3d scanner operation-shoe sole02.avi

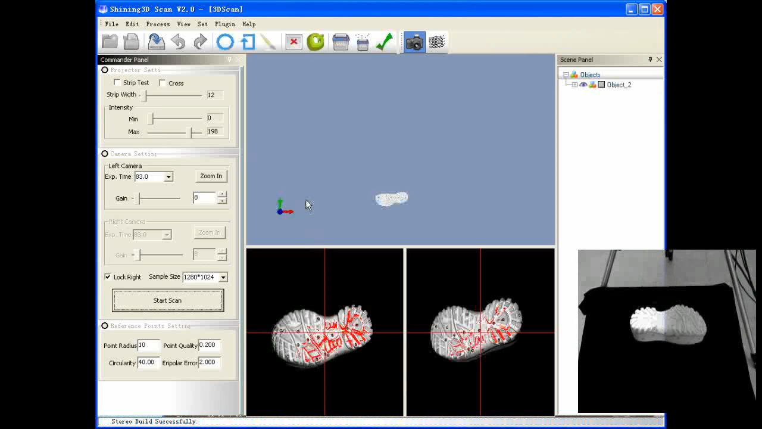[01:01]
Remove the discrete points by this, and finish it by clicking this button.
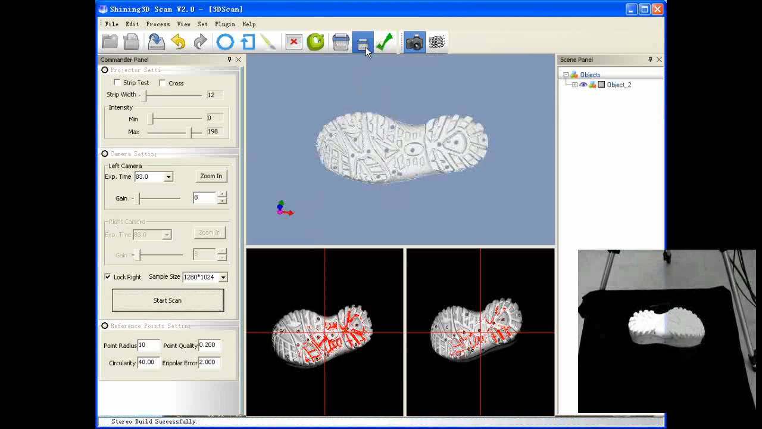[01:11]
Attention here, the automatic registration method runs on the reference points, so make sure this picture you're taking now has at least three, better four reference points have already identified in previous scanning. Move the object and scan again. Start Scan.
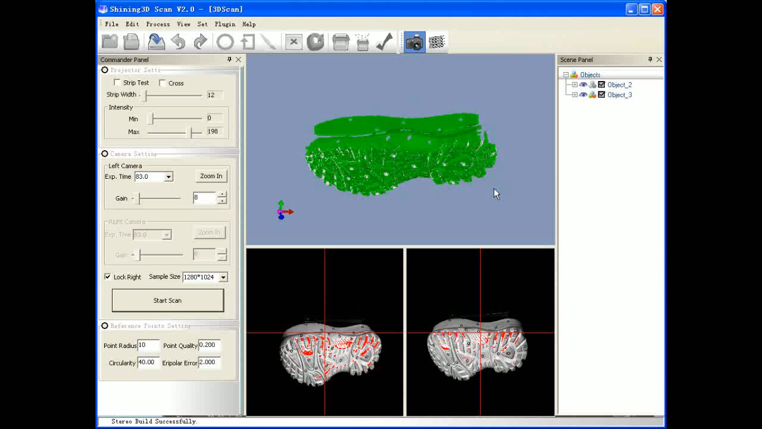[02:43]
This is how to scan an object. Model editor. During the scanning, maybe we have some errors of registration. Or maybe we took some unwanted pictures, so we need to edit them. The scene panel on the right has three objects. Indicate, hide, editor, and position lock. Also, we have these buttons.
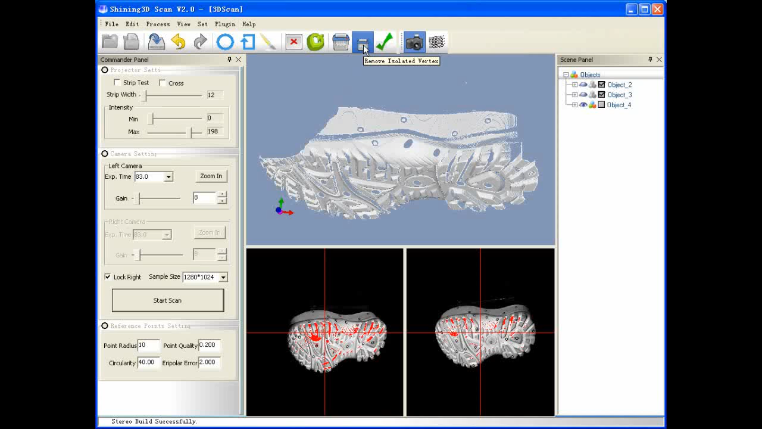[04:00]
And delete it. Clear discrete points. And then finish editor. Attention here. The pen select and rectangular select must be operated by holding the shift button. We can also use the right mouse button to delete this model.
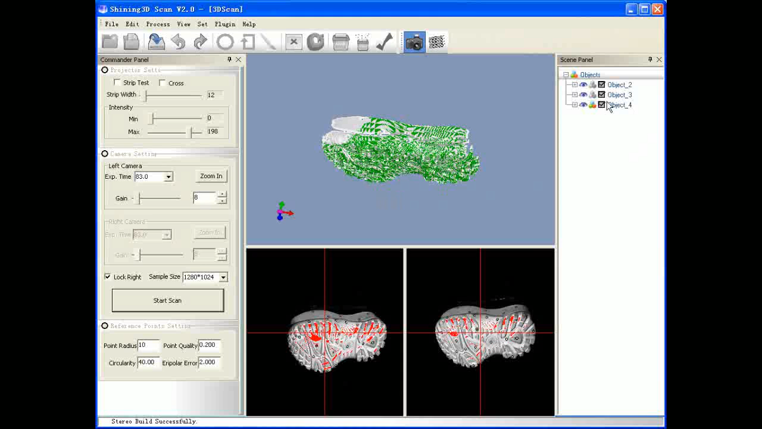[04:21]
Also, you can use the mouse as a help. By pressing the left mouse button in the 3D object window and dragging the mouse, you can rotate the object. When turning the middle mouse wheel, you can zoom in the 3D object image.
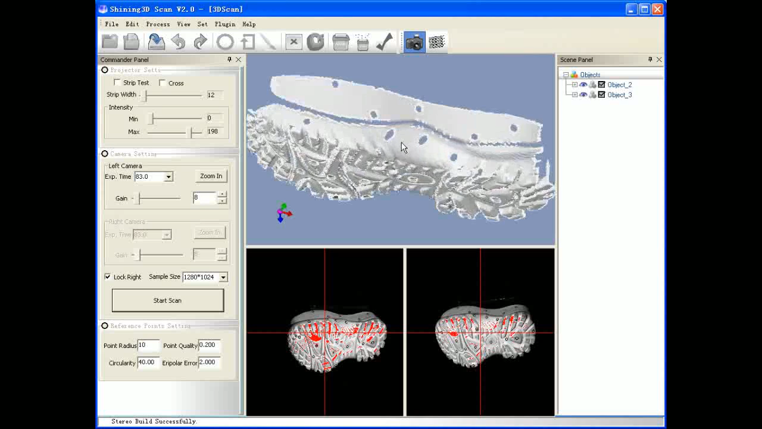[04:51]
When clicking the right mouse button, you can end the command. And then enter the editor interface. This is how to use the scanner.
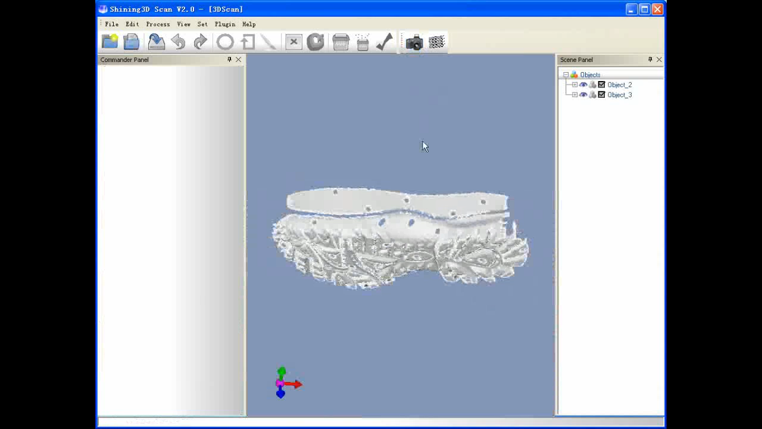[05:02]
This is how to use the scanner.